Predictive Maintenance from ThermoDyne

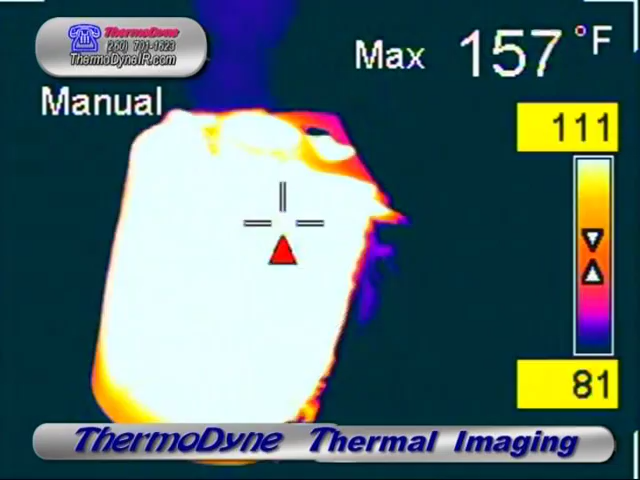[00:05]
On screen: max 157°F
The external temperature of this motor is slightly above normal. Further checking on an amp draw put it approximately 15% above recommended amp draw from the manufacturer.
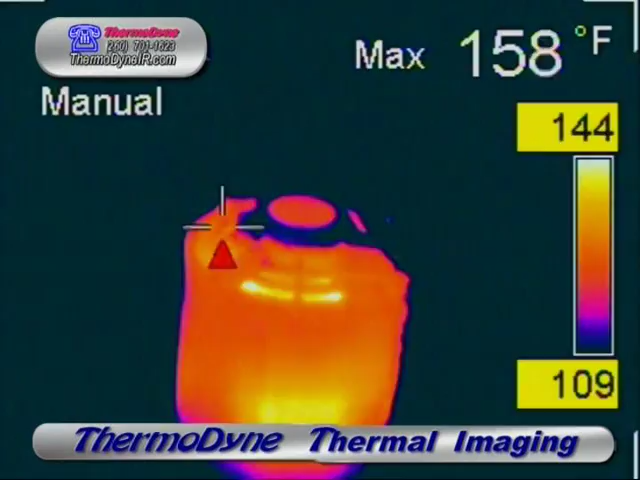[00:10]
On screen: max 158°F
A simple adjustment to the variable diameter pulley brought the amp draw within specs.
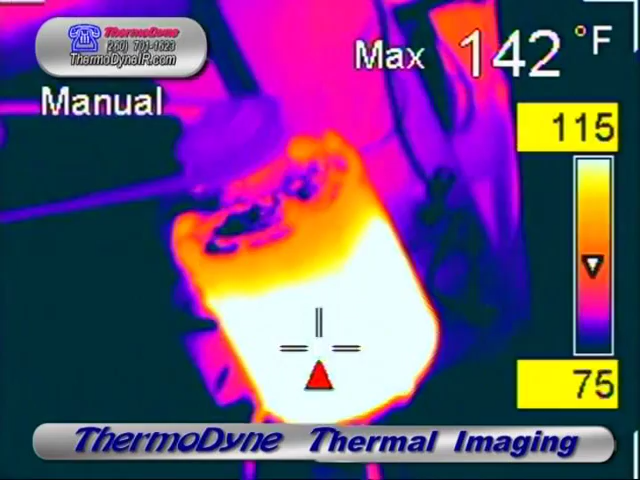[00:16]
On screen: max 142°F
Here we see normal temperatures on a drive motor.
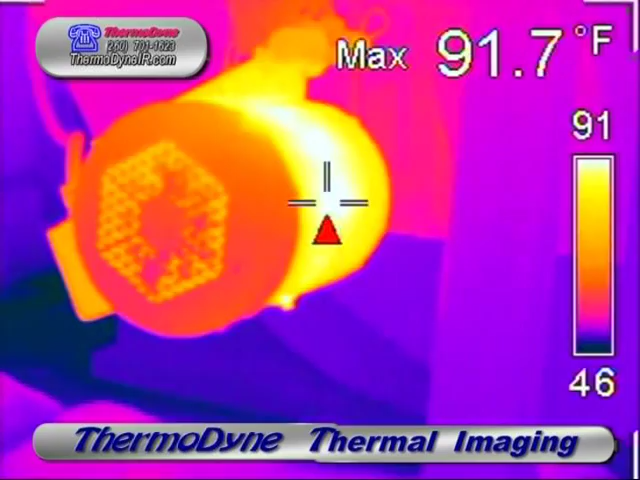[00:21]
On screen: max 91.7°F
Proper belt tension can easily be verified. Many maintenance departments feel it's necessary to replace all belts on a multiple belt pulley at the same time.
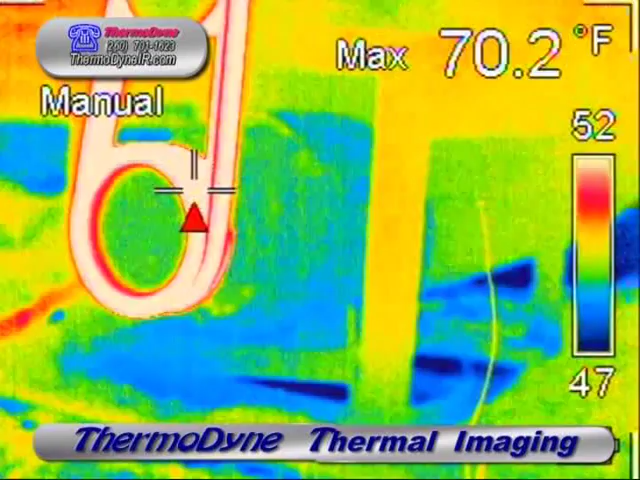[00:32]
On screen: max 70.2°F
In this particular case, we can see that the outer two belts and the center belt are of a different age. In addition, comparing the thermograms of this bearing in comparison with some baseline thermography that was done at a previous maintenance check, this bearing is generating a higher percentage of heat than the rear bearing. So this allows for its replacement on this unit's next available downtime.
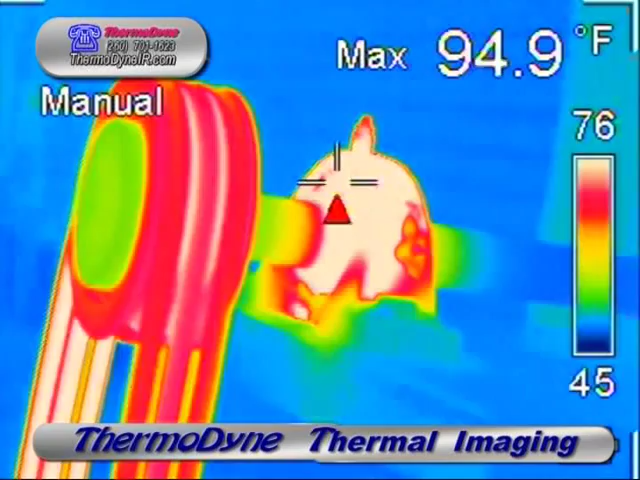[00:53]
On screen: max 94.9°F
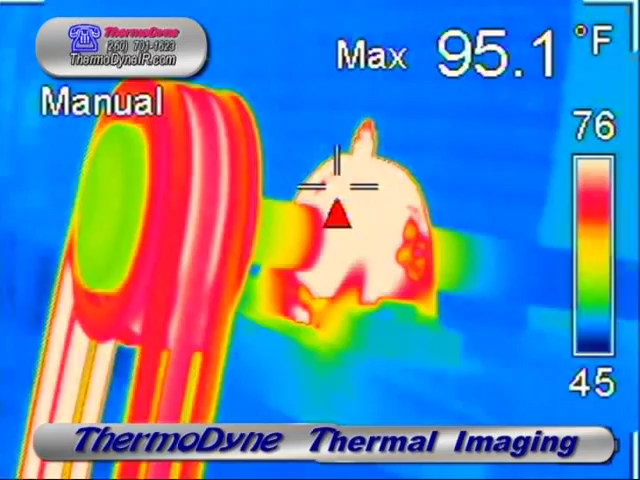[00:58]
On screen: max 95.1°F
This is a rather large belt sander used for dismantling pallets.
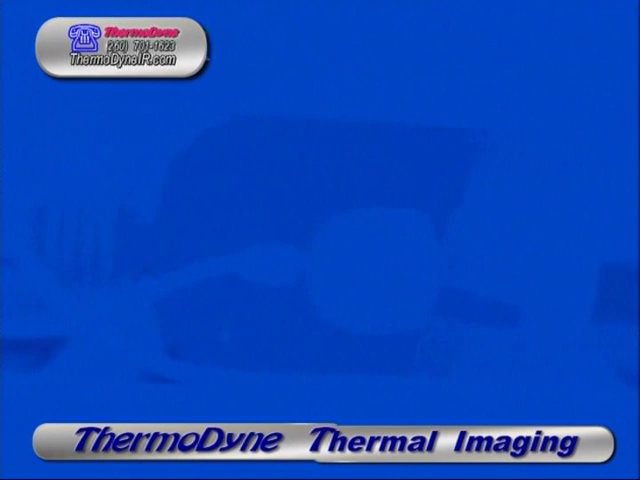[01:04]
And it had a habit of throwing belts quite often. So they'd replace the belts and they'd run the unit for hours. And it didn't have any problems with it at all. They'd start using it and it would start throwing belts. In this thermography camera, we can see that the belts are under great strain. And it was determined that once a load was applied to the blade, an idler pulley was creating extra drag. And this was leading to the belt's premature failure.
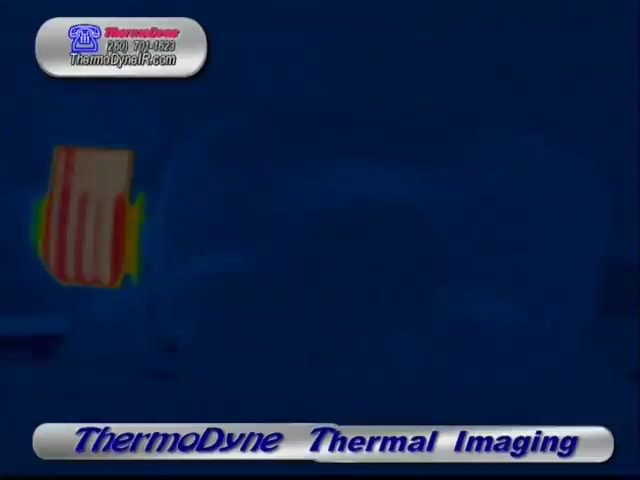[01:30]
There's time-lapse thermography of a 12-horse three-phase motor during a routine maintenance check. This is a very important drive motor for a conveyor system.
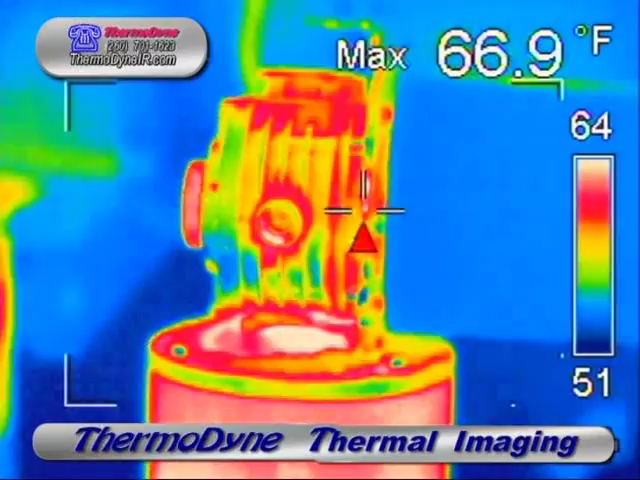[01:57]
On screen: max 66.9°F
In this case, a machine operator had noted a grinding noise coming from the drive assembly.
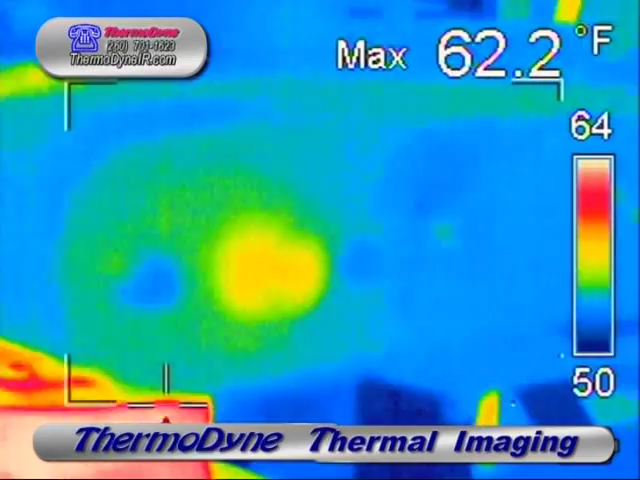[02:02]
On screen: max 62.2°F
Only normal temperatures in the area of this drive assembly were observed. What we had found with a simple inspection was there was a chain that was rubbing against the side of a safety guard.
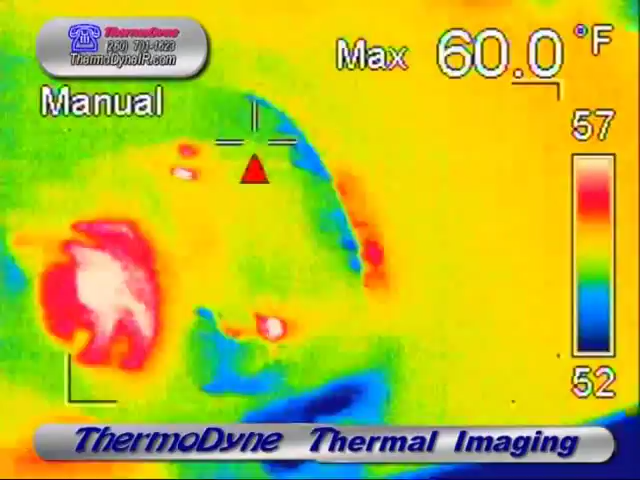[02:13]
On screen: max 60.0°F
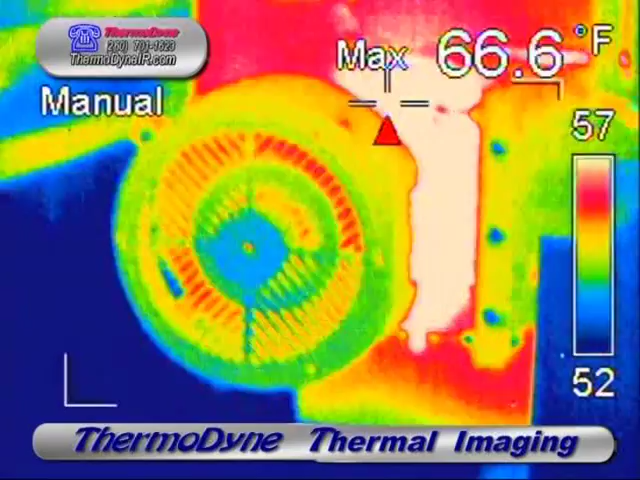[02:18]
On screen: max 66.6°F
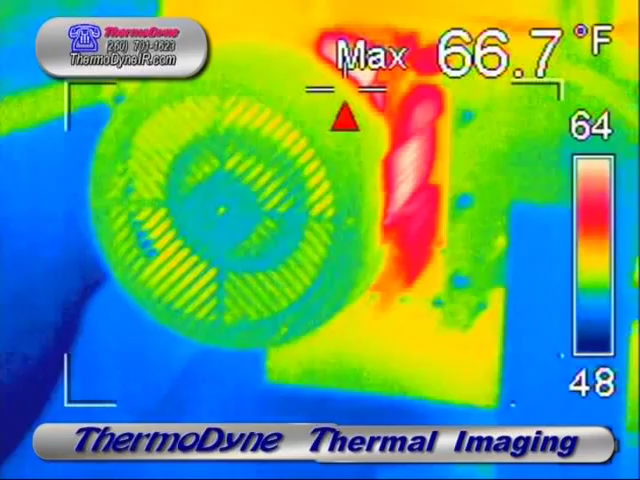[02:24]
On screen: max 66.7°F
It's a hanging infrared tube heater.
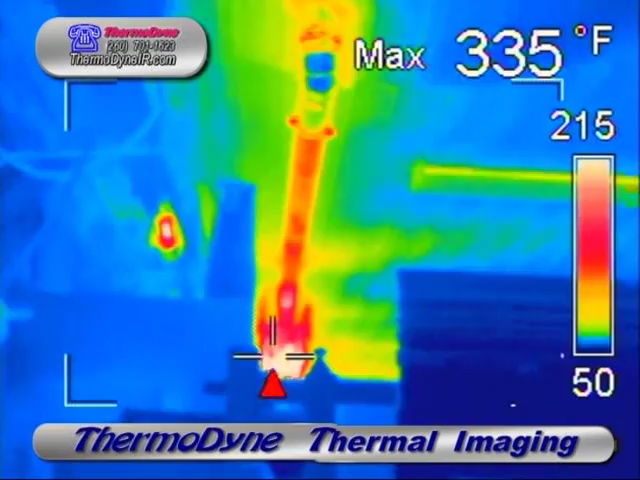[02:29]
On screen: max 335°F
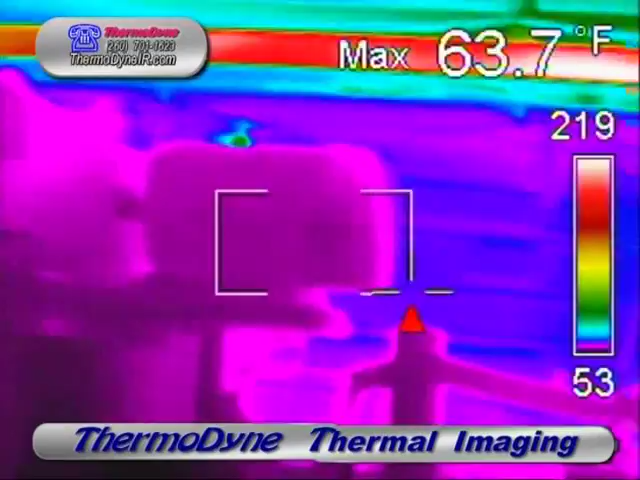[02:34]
On screen: max 63.7°F
It's a 22-horse three-phase motor during operation.
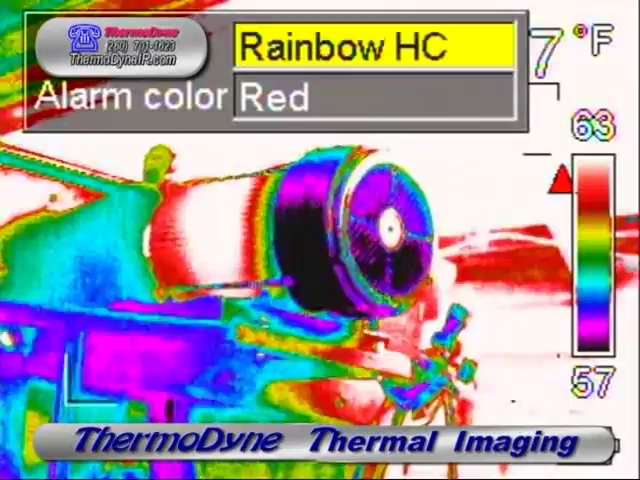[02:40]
Exhibiting normal temperatures. Here's a curious electrical anomaly that the maintenance department can look into. This is driving a three-phase motor.
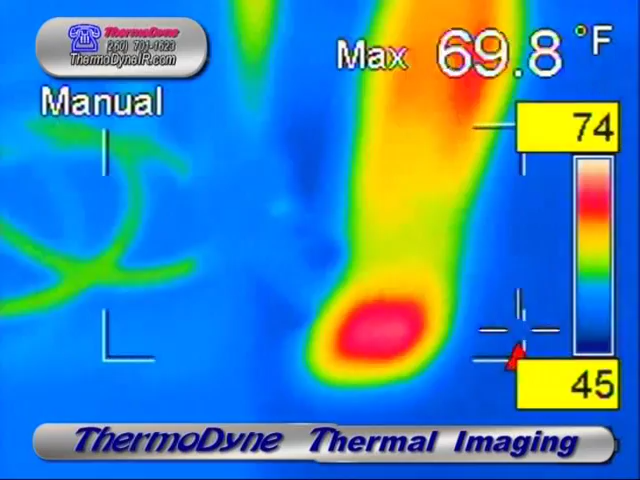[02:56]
On screen: max 69.8°F
There's no other load and two terminals, two wires drawing more power than the other one. This is an electrical anomaly that would otherwise have gone unnoticed and could be a potential future problem. And this is what predictive maintenance is all about.
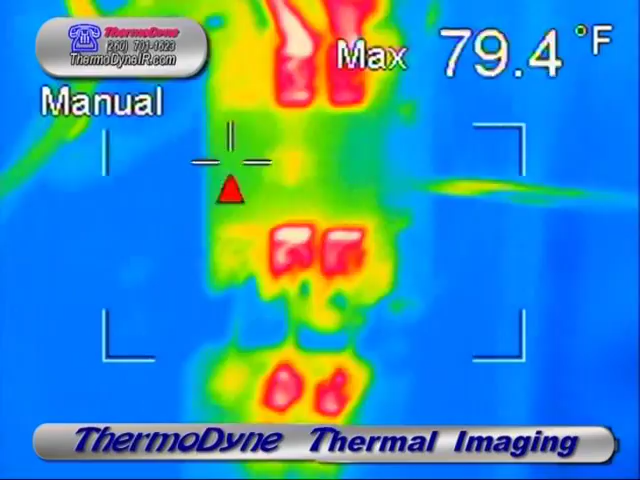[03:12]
On screen: max 79.4°F
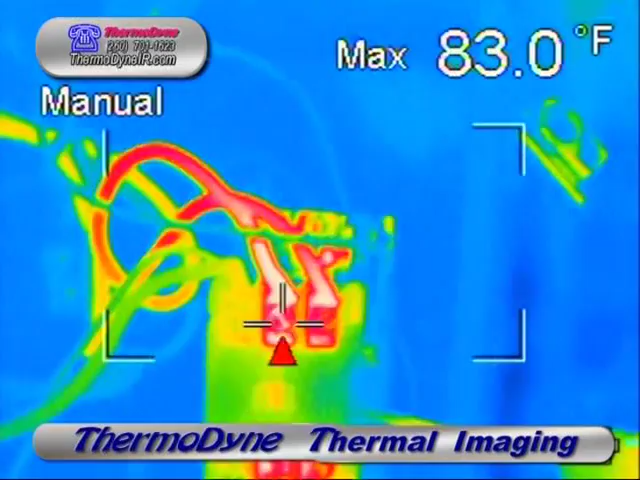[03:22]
On screen: max 83.0°F
The external temperature of this motor is a sure indicator of a problem. After seeing this thermal image, the maintenance department took an amp draw on this motor and found it 25% above factory rating. So this piece of machinery can be taken offline before any serious damage is done to this motor. The motor itself doesn't appear to be the problem.
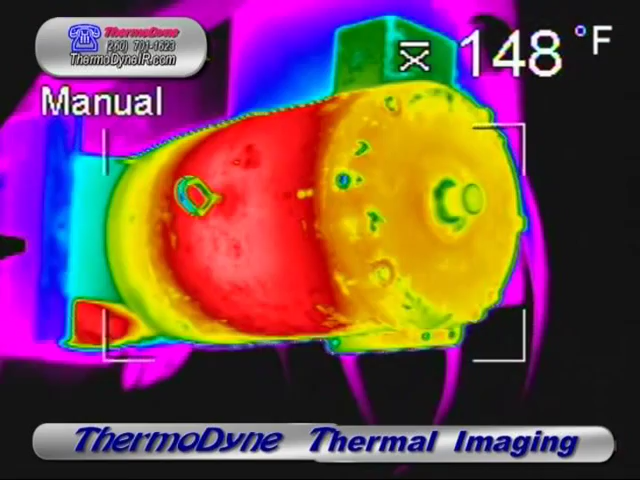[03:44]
On screen: spot 148°F
Inspection of the front and rear bearings don't indicate any overheating.
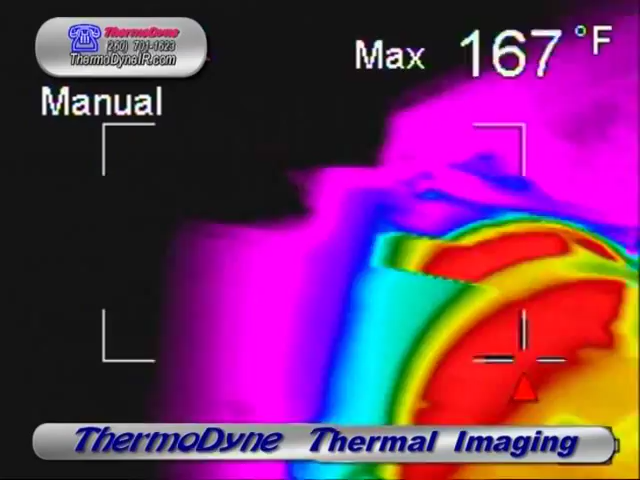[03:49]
On screen: max 167°F
So the drag itself, the resistance causing the high amp draw is most likely coming from the machinery itself.